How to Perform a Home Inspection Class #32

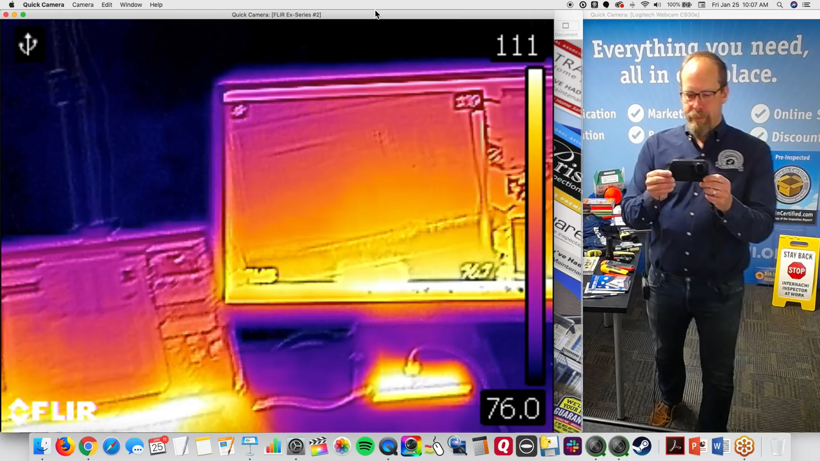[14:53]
so an infrared camera this one is the cheapest one that's really good there's one that attach to your phone but my phone is a business phone i need to grab
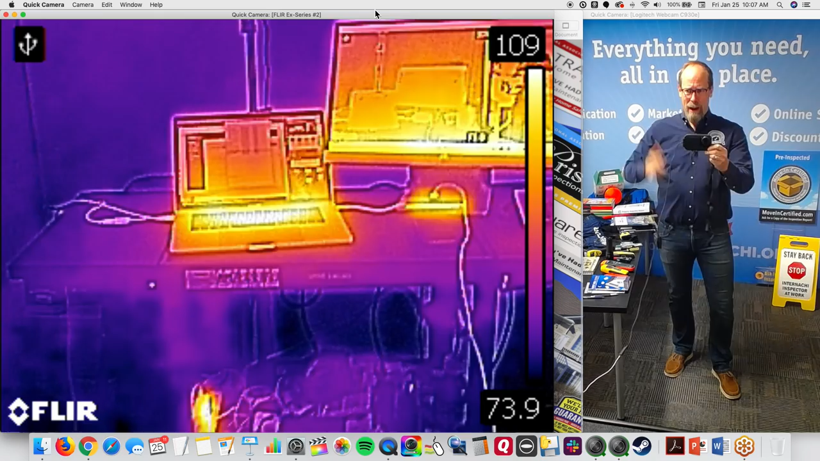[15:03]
it and answer phone calls while i'm doing an inspection and schedule stuff i
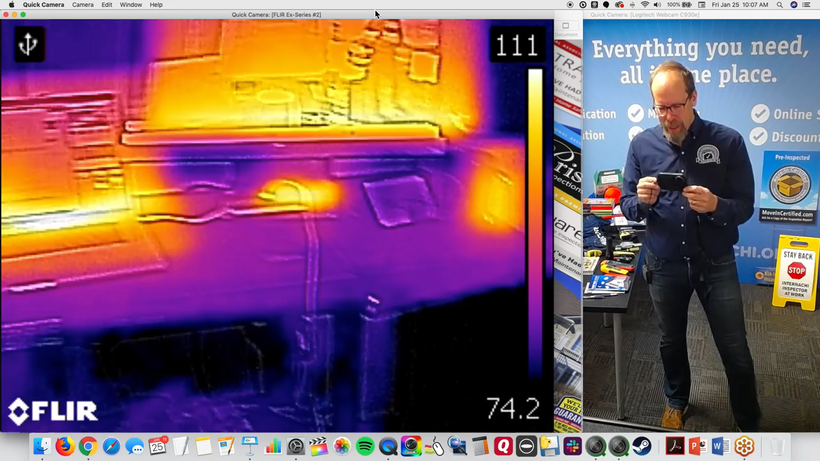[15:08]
don't have time to attach things when you attach the i think it's called the flier one to the phone
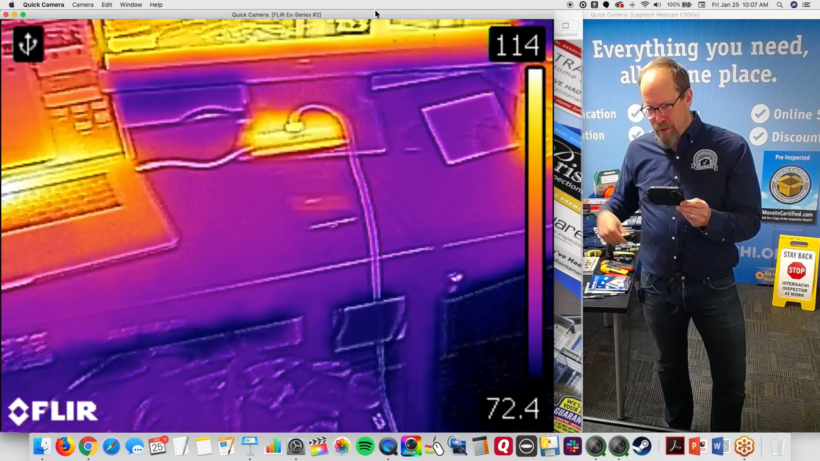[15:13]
it can't fit in my pocket anymore what's the point of that so this one fits in my
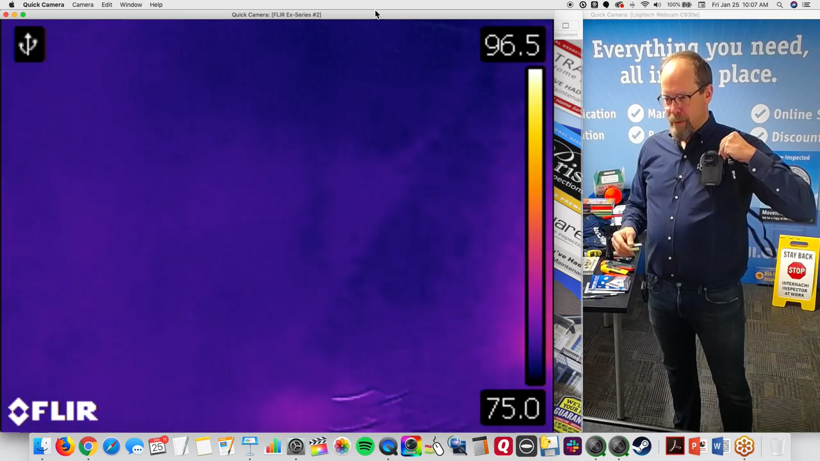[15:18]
short pocket it's the flier c2 and here's my hot cup of coffee all
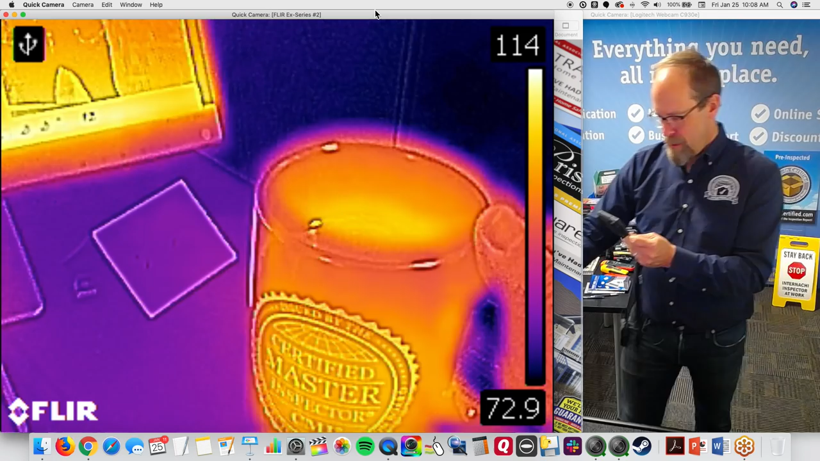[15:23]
right and what it does is it senses
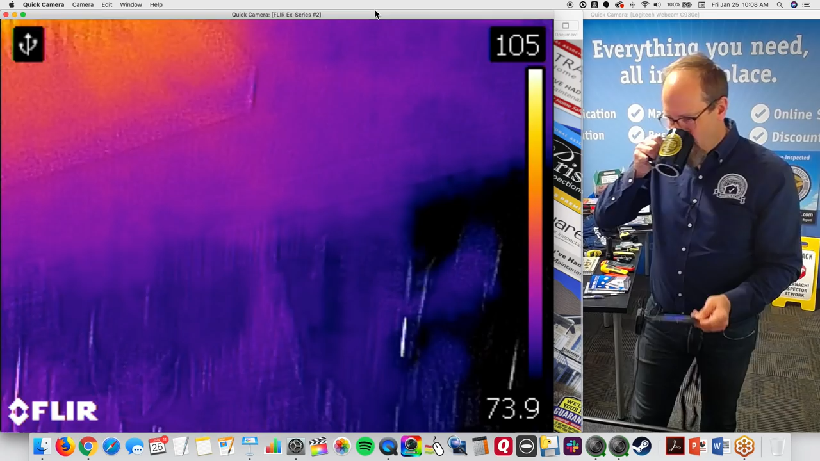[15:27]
temperature differences so
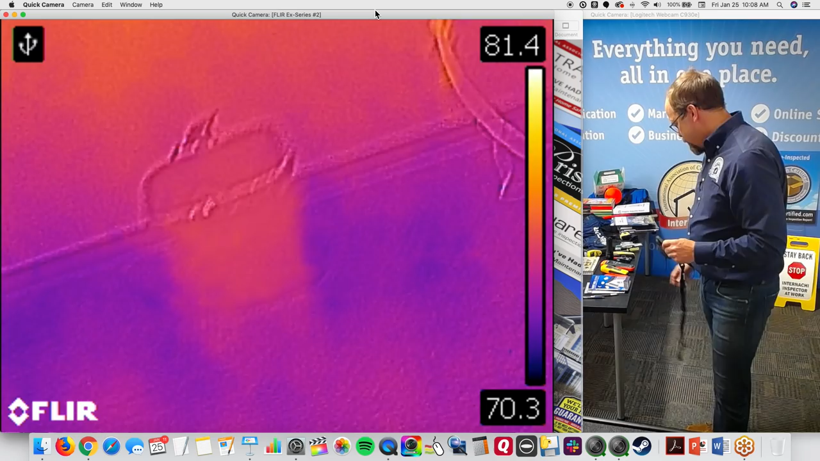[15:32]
it looks at just surfaces this is an x-ray it doesn't see through walls
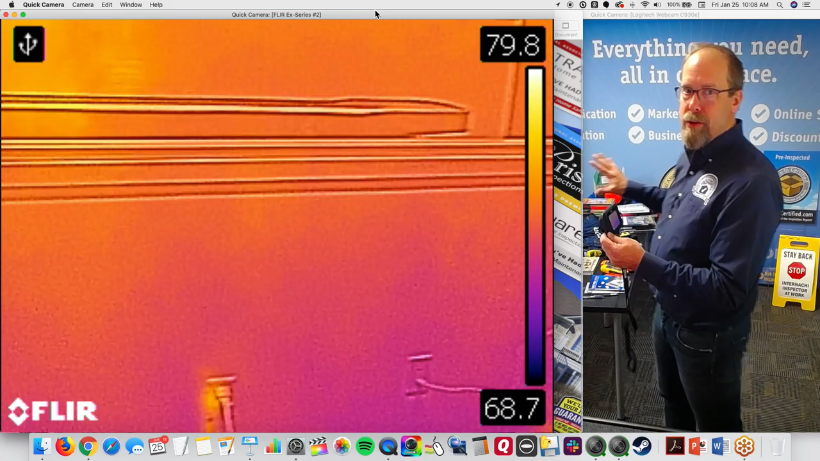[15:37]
it just sees the temperature of the surface of the thing that you're looking at
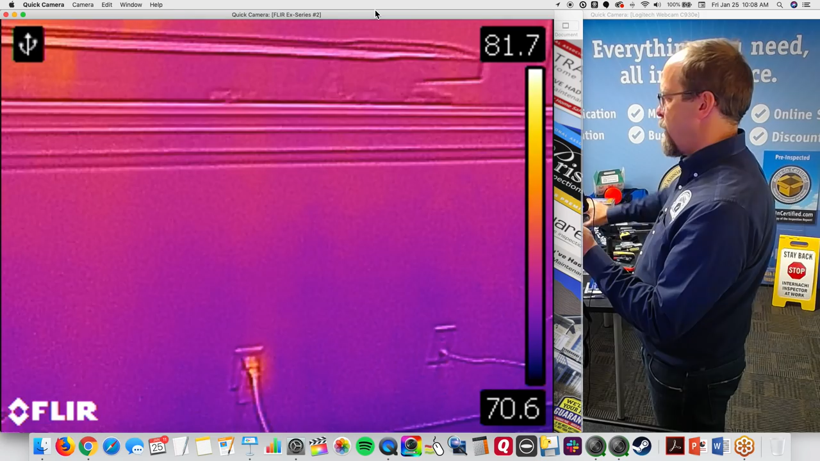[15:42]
why is that important well you could see in the summer time
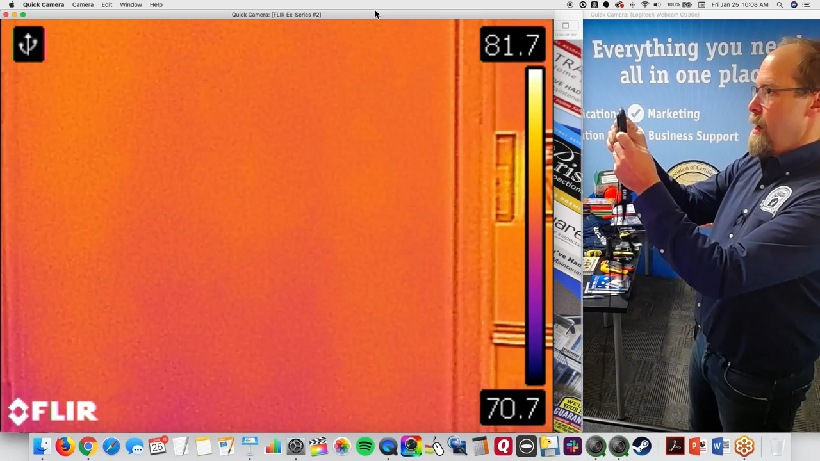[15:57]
take a look at that there's also some tricks that you could mess yourself up with
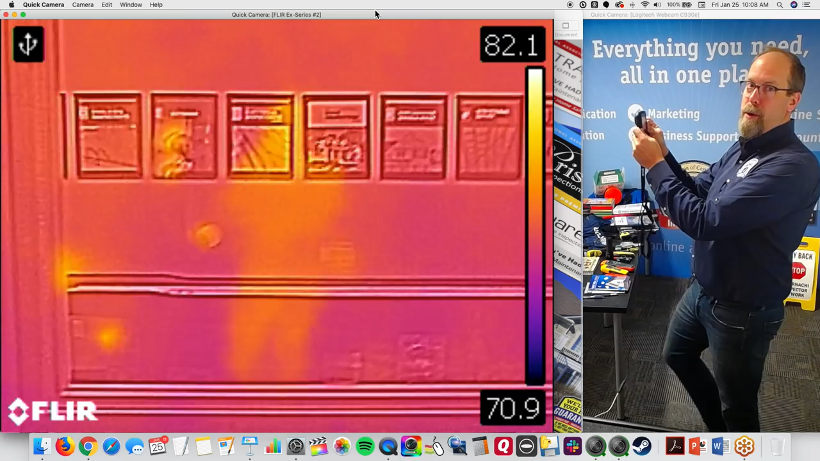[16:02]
so right there is a a window and that's glass and you
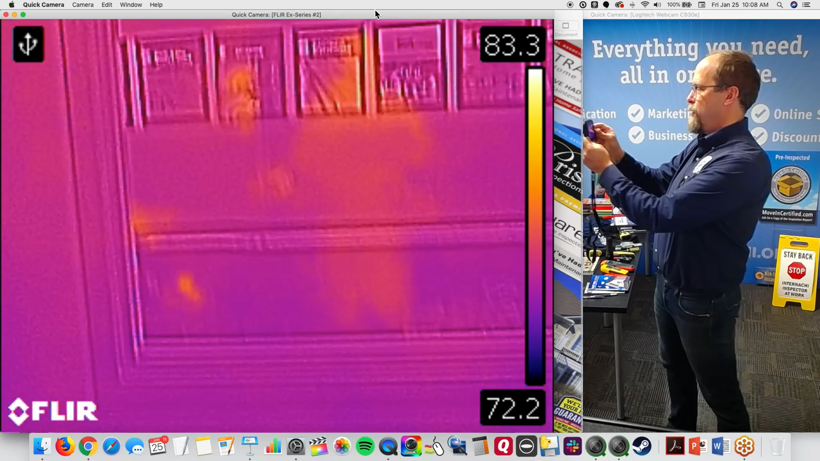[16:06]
could kind of see a ghost in the window see me waving
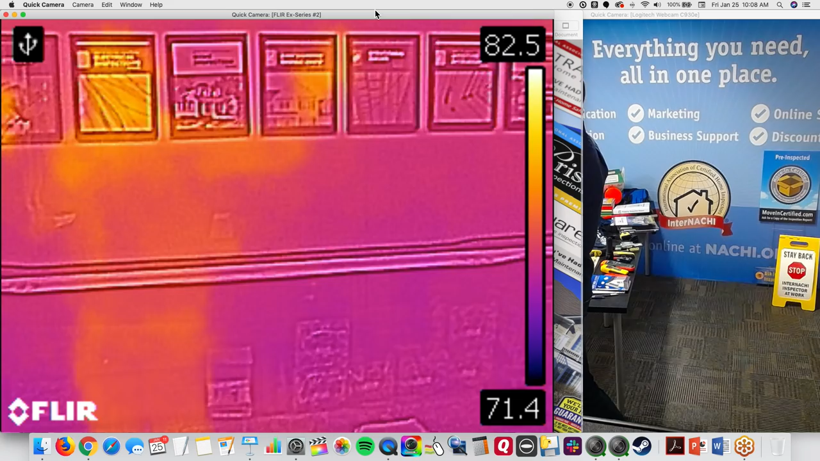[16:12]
um so that's a reflection so you may say oh
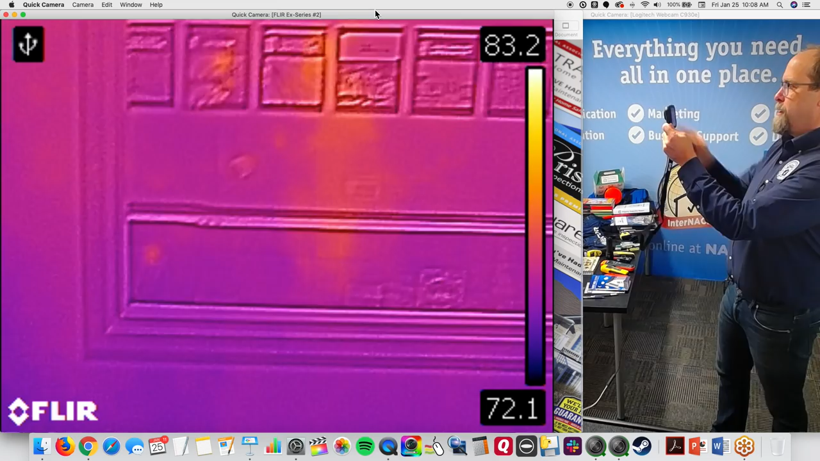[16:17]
something's wrong over there it's something's hot it's actually just me in the reflection of the so don't
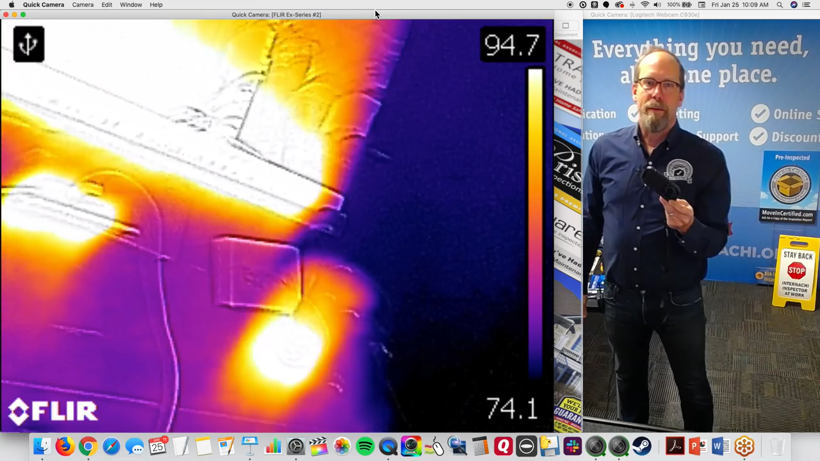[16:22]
mess yourself up if you're going to grab one of these and use it during the home inspection you have to get
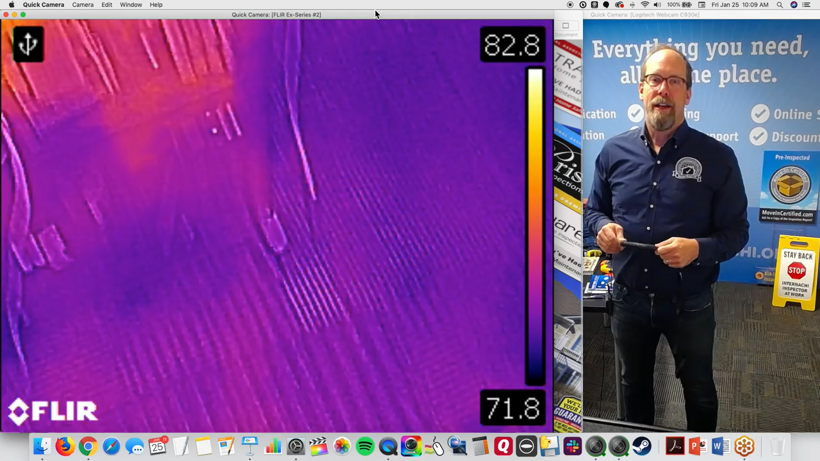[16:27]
trained on how to use an infrared camera and interpret what
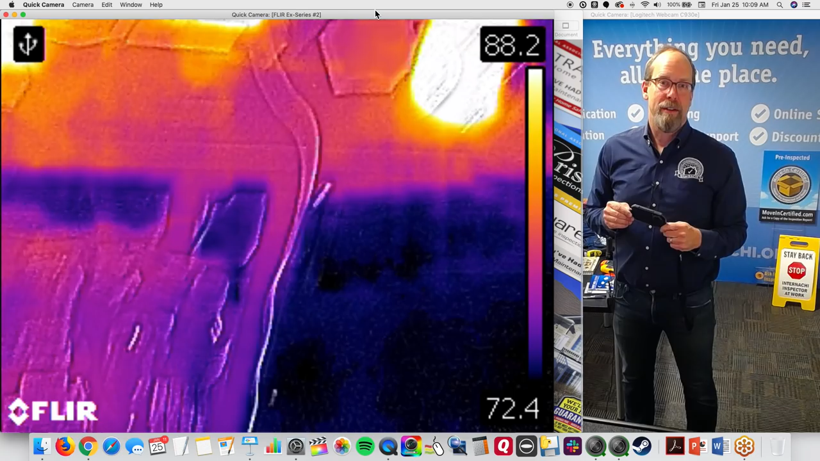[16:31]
you're seeing right and it's really nice when things are cool like
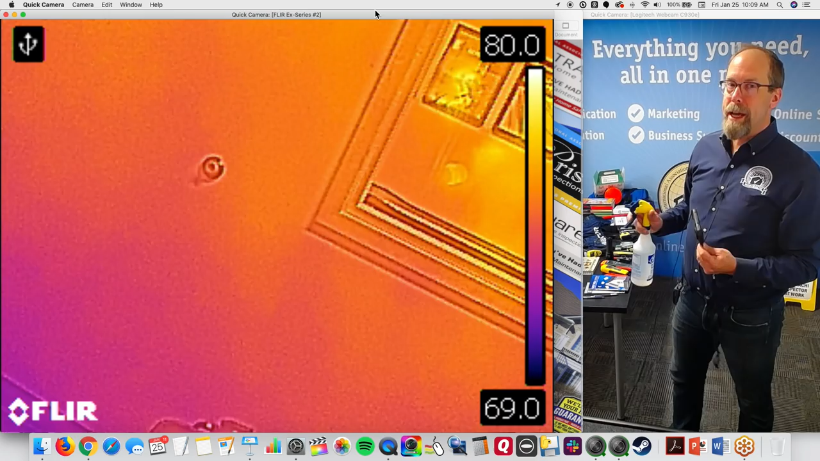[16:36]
groundwater that intrudes or comes into the basement um